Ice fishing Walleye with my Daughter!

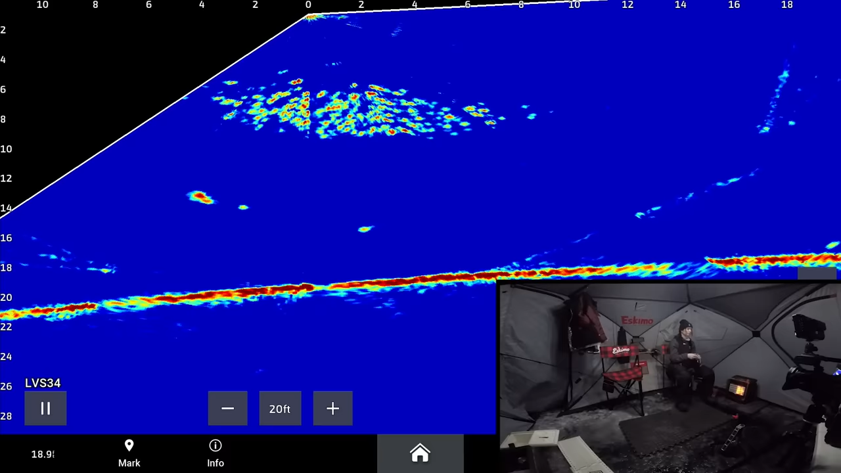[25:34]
Any marks? Yeah, it's going right towards yours. What's that? It's going towards yours. What? Going for what?